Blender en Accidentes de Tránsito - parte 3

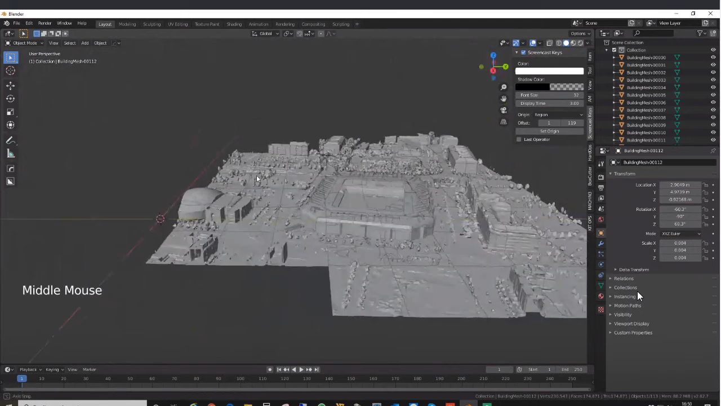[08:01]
Y no solamente tenemos la geometría, sino que además tenemos la textura.
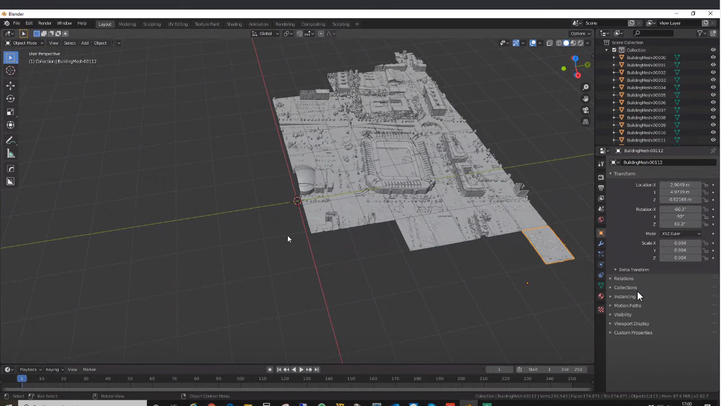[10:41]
Como curiosidad, decir que carga rectángulos perfectos vistos desde Z, que luego... Y la orientación parece ir para el norte, arriba o no, tampoco eso. Está orientado, a ver, con el norte a la izquierda de mi pantalla. ¿Por qué lo hace? Tampoco te sé decir. Pero, la santo, una cosa, ahí a la derecha no se ve en transform, vienen los parámetros de localización y de rotación.
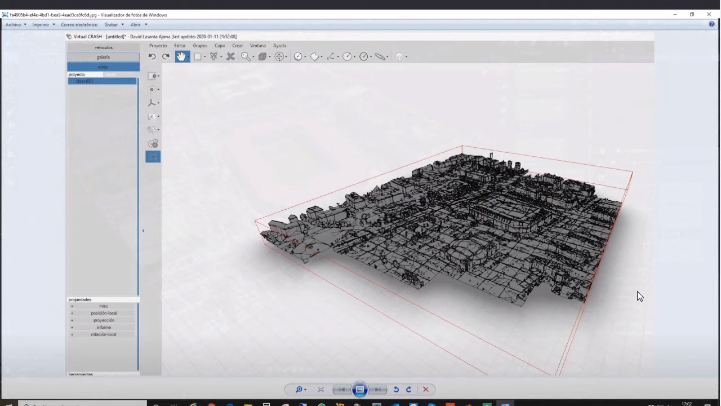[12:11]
Sí, sí, sí, Virtual Zero lo come todo. Y no solamente lo carga, sino que además, no carga las texturas, porque Virtual Crash te carga los OVJ siempre sin texturas, pero bueno, puedes conseguir un render bastante decente.
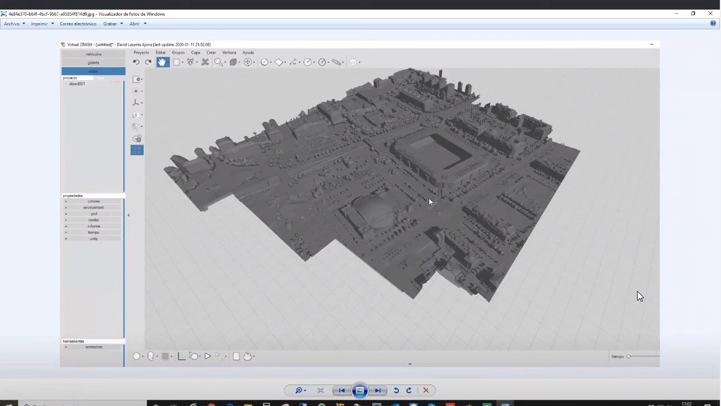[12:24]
Haremos pruebas. Ahí lo tenemos. Preguntas, es vuestro momento.
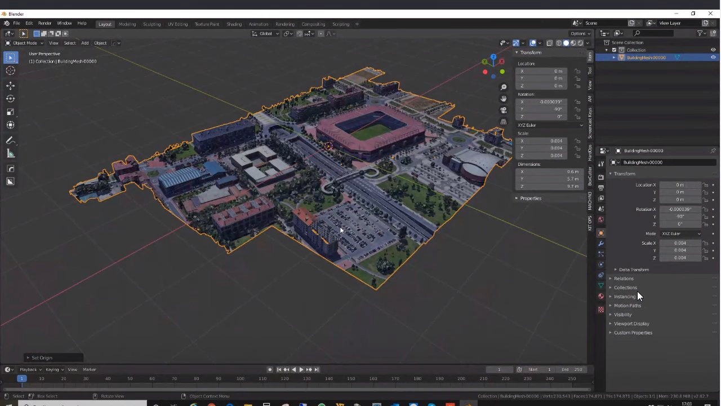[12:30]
Supongo que la resolución de la malla la da la distancia a la que te ubicas en la imagen del Google Maps al momento de la captura, ¿no? Correcto. Aquí, en memoria, el navegador Chrome tiene una información con mucha menos resolución.